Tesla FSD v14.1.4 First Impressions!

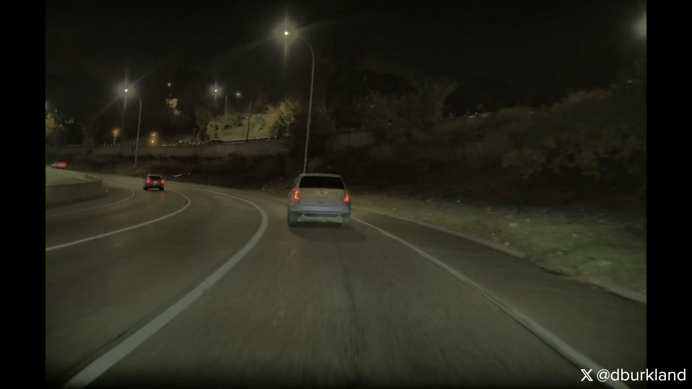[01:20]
And this has been a problem that I recognized several times with 14.1.3. So behavior, unfortunately, still looks to be there. Um, just based on this initial drive.
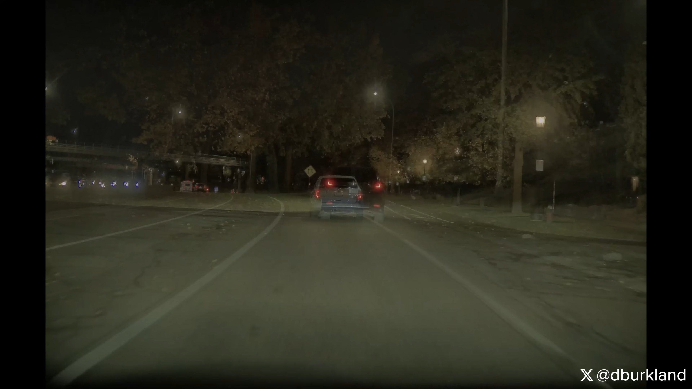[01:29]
All right. In this clip, you're going to see the Eagle car swerve once again. However, the circumstances are a bit different. So rather than swerving for a phantom object in the road, the car decides to follow the lead vehicle here, which suddenly decided to turn off of Summit Avenue, which is the road we're on. And that causes a strong steering input to follow them. And then another strong steering input to course correct. Um, both incidents definitely startled my wife. Uh, for me, I've been testing up a Steve forever, so didn't phase me one bit, but definitely noticeable.
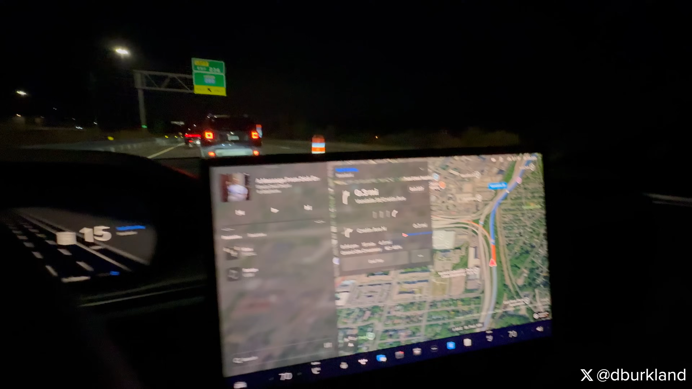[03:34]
So the car was actually smart enough, as I'll show you in a second to get all the way over to the left. As soon as it saw, uh, a move over sign, uh, one of those flashing yellow signs, um, about a mile or so back. And I think this is the first time where I, I recognized the car was definitely reading the signs.
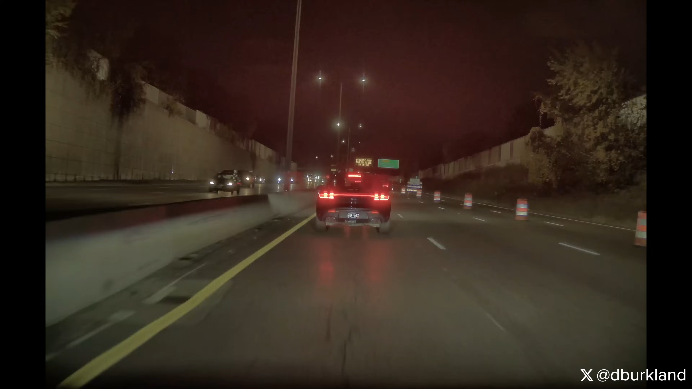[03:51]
It was definitely taking these things into account because the navigation clearly shows that those lanes are open.
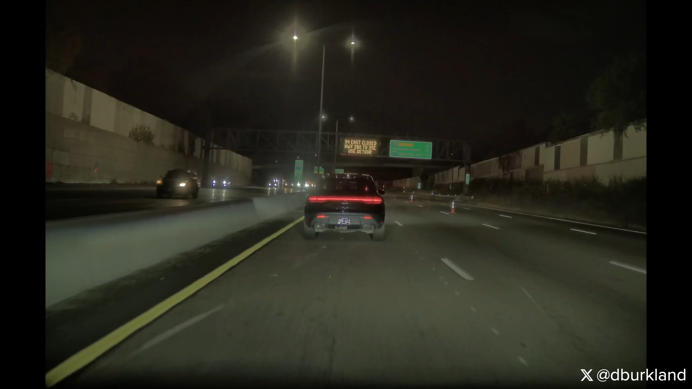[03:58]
So, uh, the car was smart enough to discern that's not the case and was able to exit the freeway normally using the detour without hesitating once. So that was pretty cool.
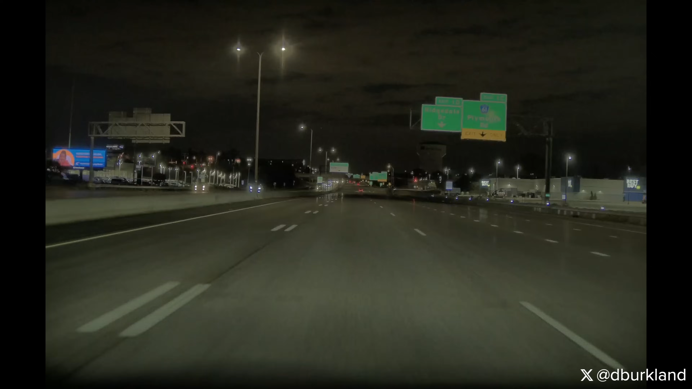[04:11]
So carrying on with the good items that I recognized so far, I've not seen a return of the brake pumping behavior that I saw a ton of in .3. Um, and that behavior in case you're new, um, was noticed typically at, you know, four-way stop intersections when traffic would approach from the sides. Um, and when the vehicle decided it wanted to go, would kind of stab the brake and it would just kind of be a jarring experience for anybody on board. So, um, that one's not, has not cropped back up yet.